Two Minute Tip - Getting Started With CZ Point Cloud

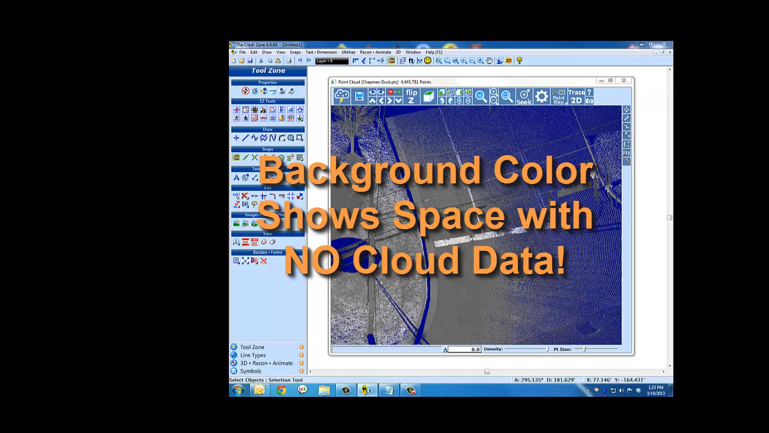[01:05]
clean up your cloud using tools from the point display menu
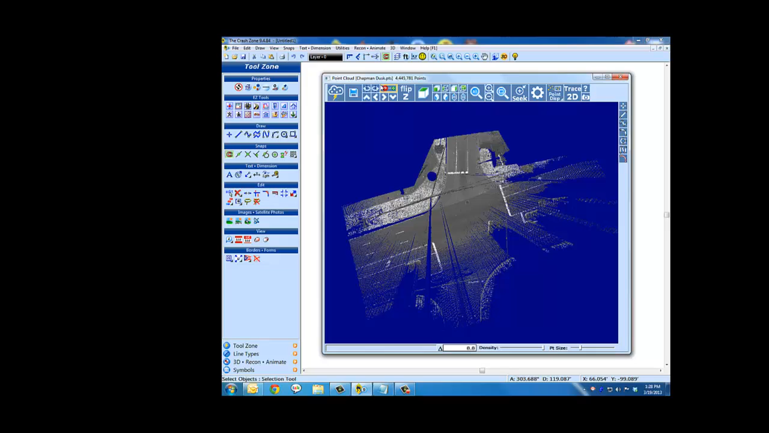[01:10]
rotate the cloud for a better angle to drag a window around it
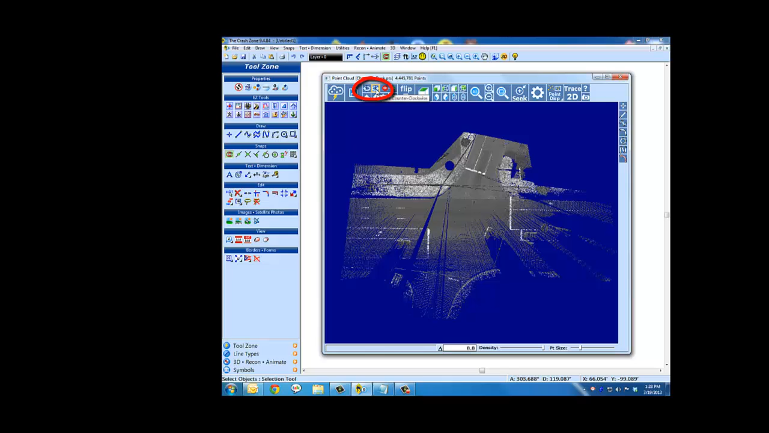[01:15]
use the keep window tool to select the
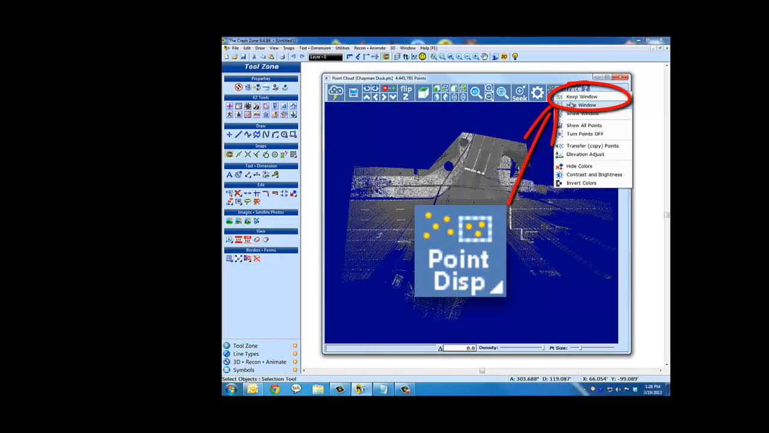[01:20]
part of the cloud you want to remain in the display use
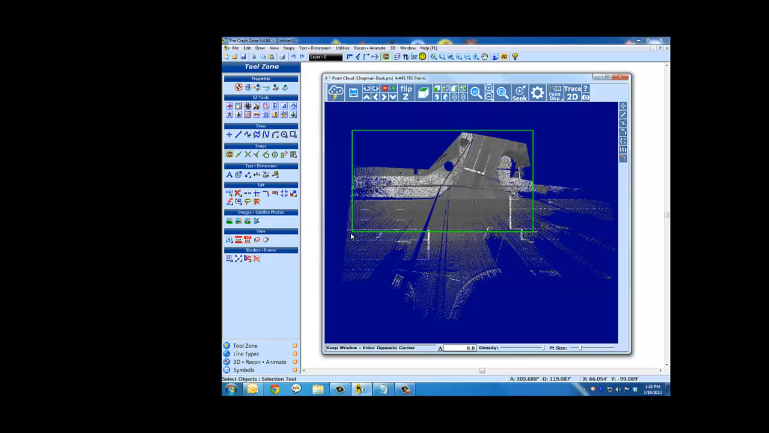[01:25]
the ground level adjust tool for point cloud data that's extremely elevated you can click your